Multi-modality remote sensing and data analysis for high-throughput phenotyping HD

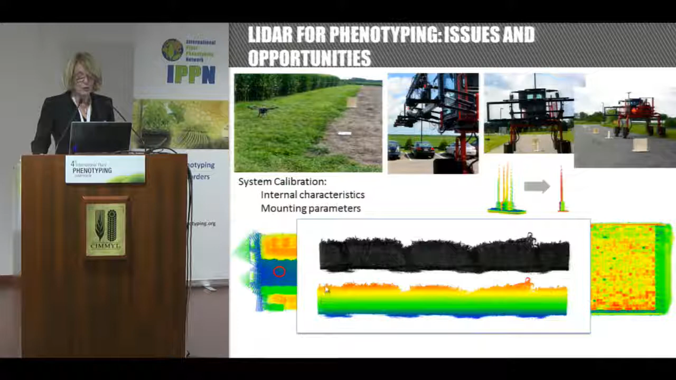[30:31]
And so algorithms are being developed, protocols to actually do that. And then this is the kind of result you could get. Now, given this is sorghum, you can't really see. The colors just refer to some general ranges of values, but what you see is the information on the top. This is intensity, and that's the heights.